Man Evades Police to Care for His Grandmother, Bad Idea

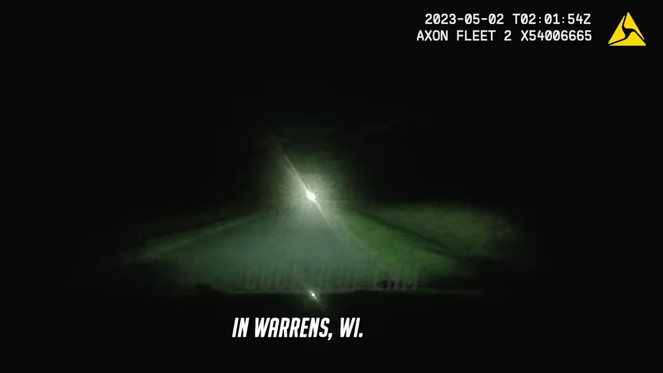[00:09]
The deputy was temporarily blinded by the bright lights, causing him to pull over to the roadside. As the vehicle passed,
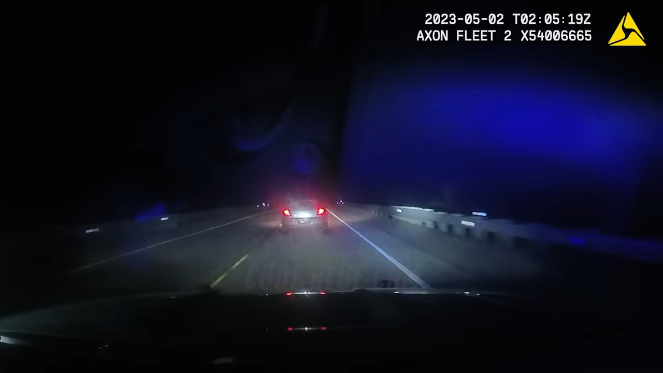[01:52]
You are south on Excelsior. Devil, south on Excelsior, speeds 48. I'd like to pin them up here if I can. Let's hold off on that. Pit for now, 18 or any mobile. 35 to 100, we're going to be eastbound Excelsior. The reason for stop is no plates and loud exhaust.
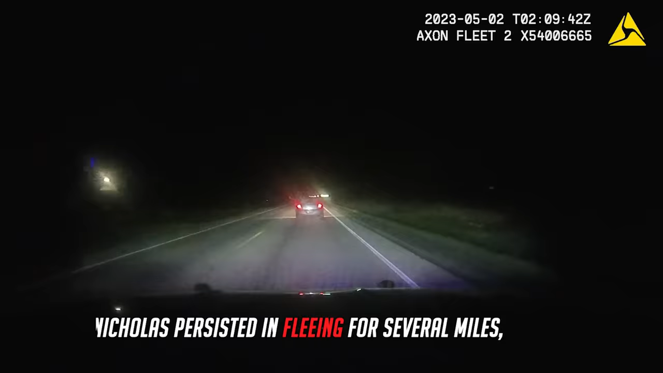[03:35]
Nicholas persisted in fleeing for several miles, employing various deceptive maneuvers to confuse the deputy.
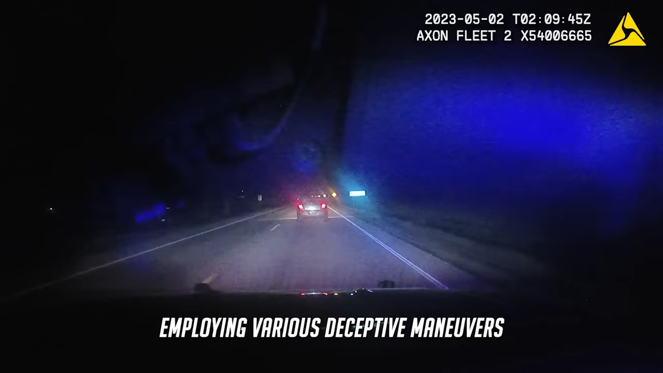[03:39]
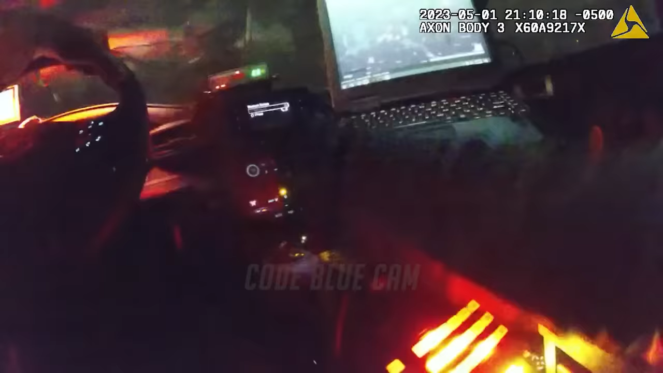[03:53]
Fucking pit. Monroe 26. I do. Monroe, maybe it's not 22nd from 2nd.
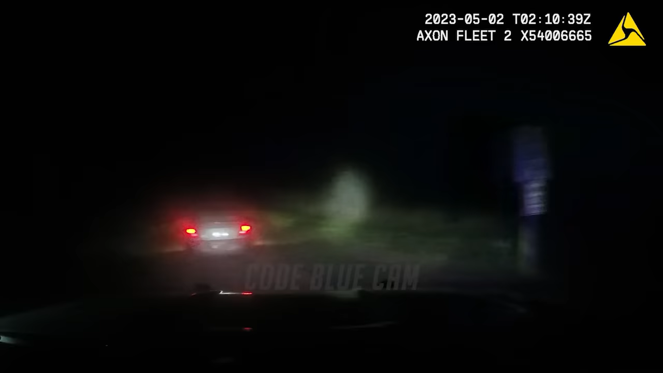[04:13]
35. Just for 43, I do not have an ID or good face on the driver's guy's hood up.
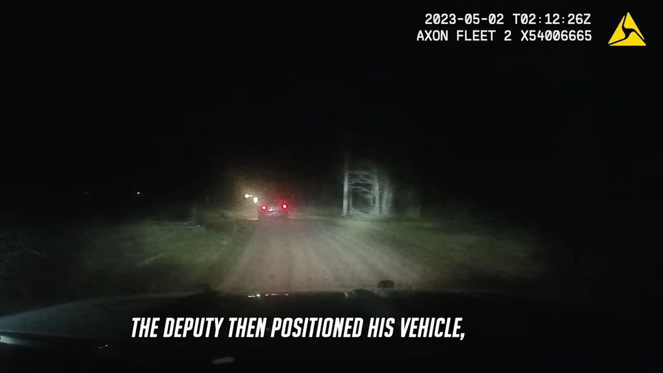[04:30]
Dirt road, no traffic. The deputy then positioned his vehicle, prepared to carry out a pit maneuver pending the sergeant's approval. However, no response was received, giving Nicholas numerous opportunities to keep evading.